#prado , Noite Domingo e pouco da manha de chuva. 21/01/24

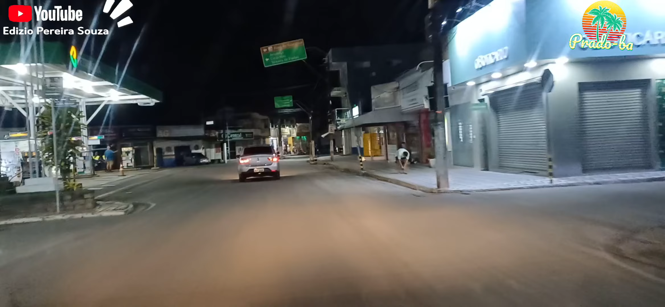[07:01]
Eu vou precisar recalibrar esses pneus aqui para baixo. Eu quero, de novo, deixar um abraço. Hoje, né, esse dia chuvoso, vou colocar um videozinho aí de um pouquinho só do alagamento já, de algumas ruas.
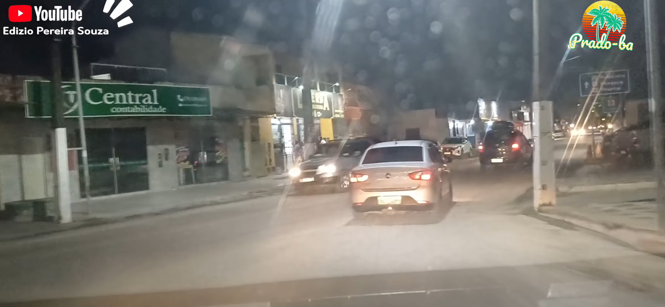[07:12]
Alexandre Ferreira, aquele abraço também. Tem aí, que Deus abençoe a vida de vocês. Olha, quando pega aqui o lugar que tem asfalto, a câmera fica estabilizada, fica bom de ver as imagens, tá bom? Então, mais uma vez, eu quero agradecer a todos mesmo pelo carinho e